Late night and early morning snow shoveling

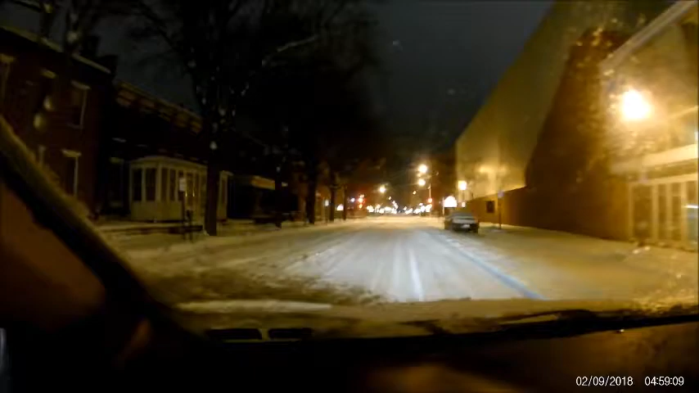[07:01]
So it's 5 a.m. Snow plows have been out all night. This is a nicely plowed road, street, Locust, actually. But still, it's 100% snow covered. Only so much they can do. But they did a good job. I like it because it's nice and peaceful at this time of morning.
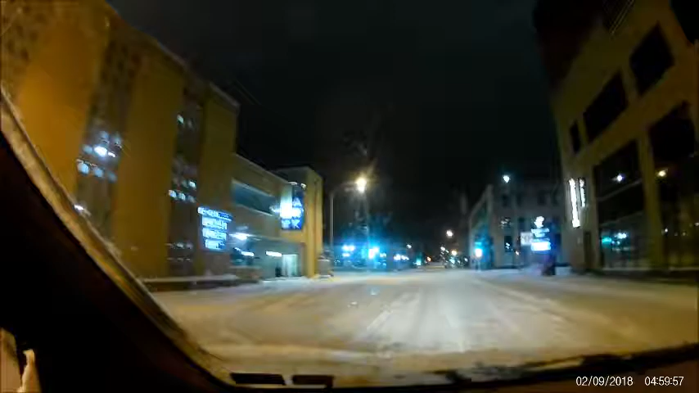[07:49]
going down the middle of the street. A little thick.
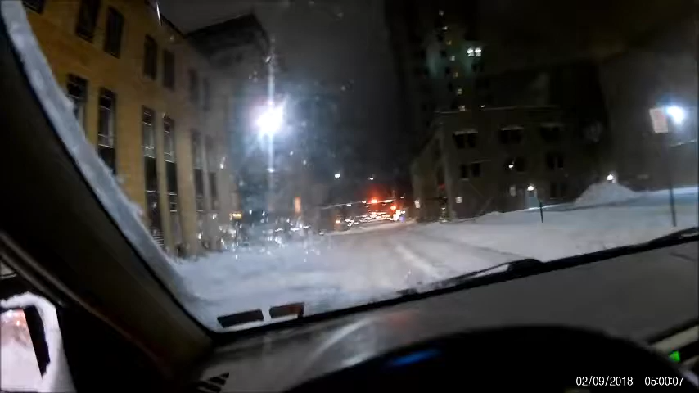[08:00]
Oh yeah, I can see a glaze of ice underneath the snow. So hopefully I don't have to stop quickly. And you can't see where the lane markings are, you just have to know. I think the snowplow drivers, they have a tough, tough job.